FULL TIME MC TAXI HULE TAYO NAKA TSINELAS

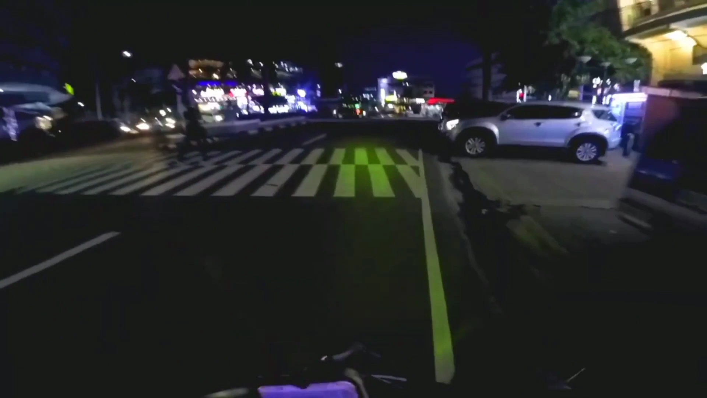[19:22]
And malapit lang din naman yung drop-off. Tinawid ko lang siya ng highway. Di naman talaga malayo-malayo. 1.5 kilometers lang yata yun.